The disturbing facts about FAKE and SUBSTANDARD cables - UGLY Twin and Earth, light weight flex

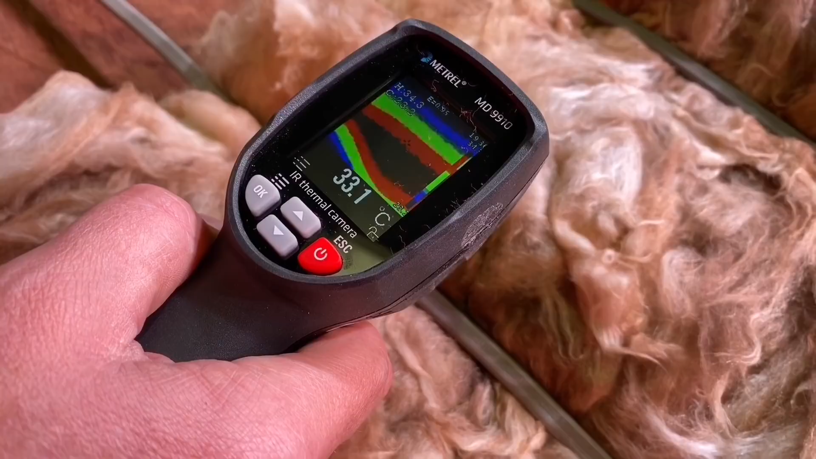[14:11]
On screen: spot 33.1°C
degrees okay so 34 degrees after 10 minutes and that was four kilowatts did you say four kilowatts on there okay so be interesting to see when we move across to